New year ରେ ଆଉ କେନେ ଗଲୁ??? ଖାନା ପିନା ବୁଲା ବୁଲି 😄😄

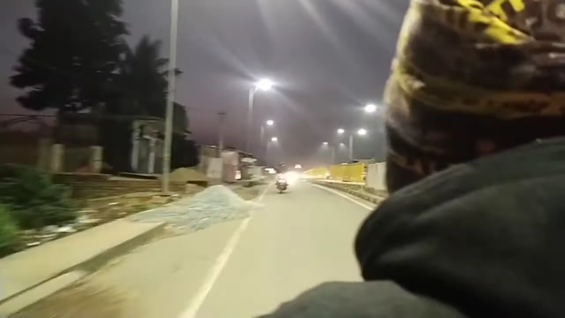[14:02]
ଗଲାନ ଆମେ ମାନେ ଏଖେନ ଏଟା ବାହାରିଛୁ ମାନେ ଜଷ୍ଟ ଓଭର ବ୍ରିଜ କ୍ରସ କରୁଛୁ ଲାଇନ ର